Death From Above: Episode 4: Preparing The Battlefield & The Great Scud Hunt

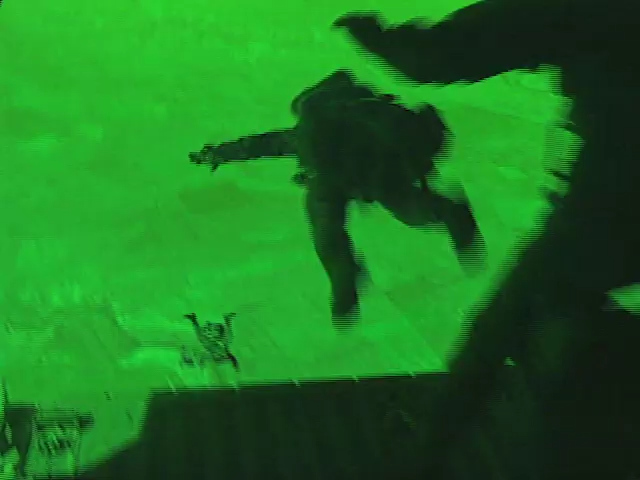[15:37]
Ground-based special forces from the United Kingdom were sent to scout for launchers behind enemy lines, in some cases attacking them directly with Milan man-portable missiles.
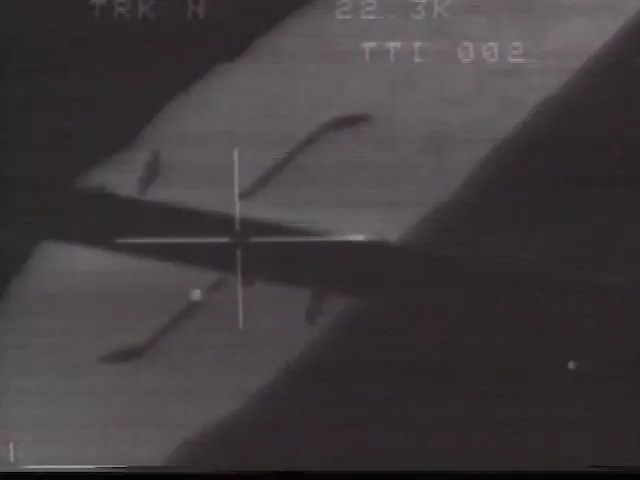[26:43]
The scenes of devastation on the road are some of the most recognizable images of the war.
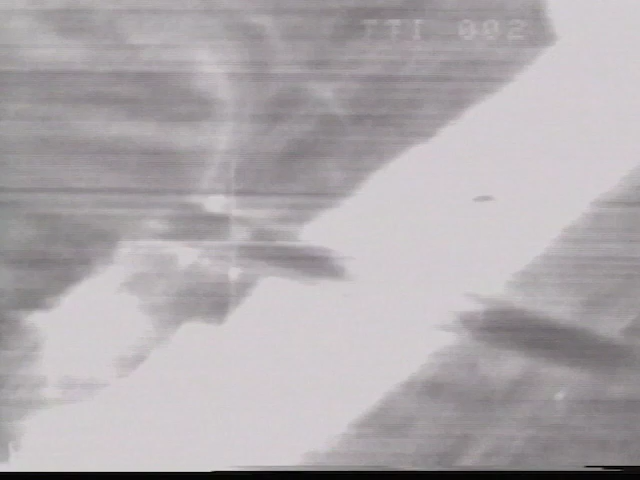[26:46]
Spotting the massive Iraqi columns, U.S.
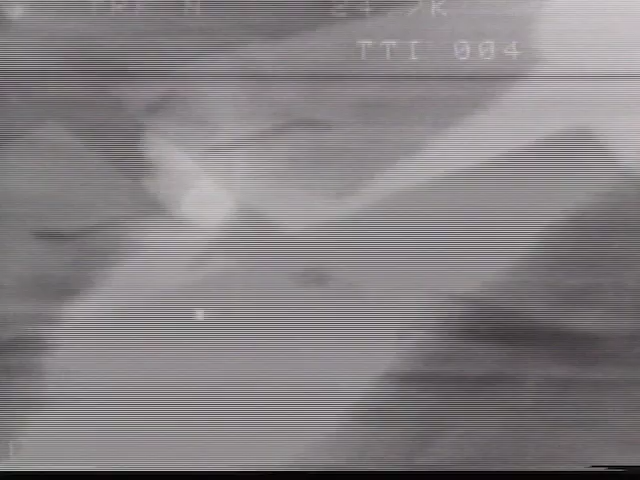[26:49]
Marine aircraft blocked the road in front of the retreating troops with anti-tank mines,
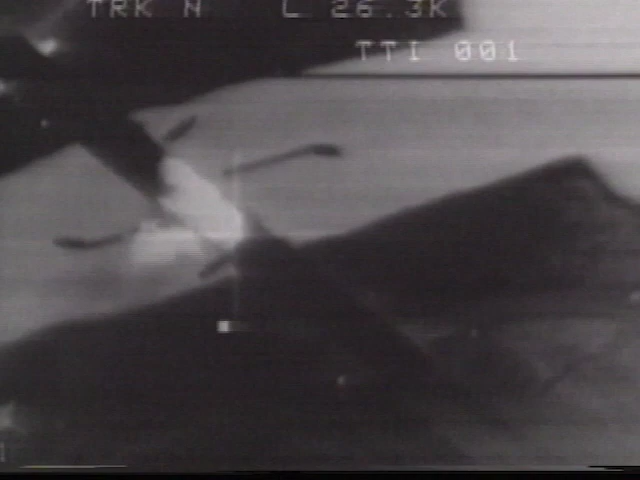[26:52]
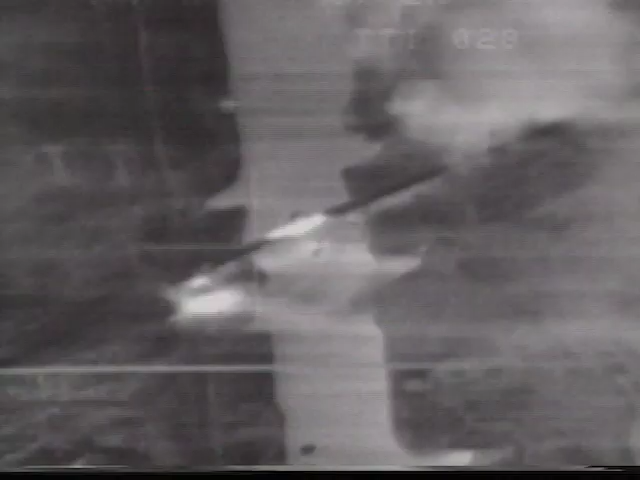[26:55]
and then bombed the rear of the massive vehicle column of mostly Iraqi regular army forces.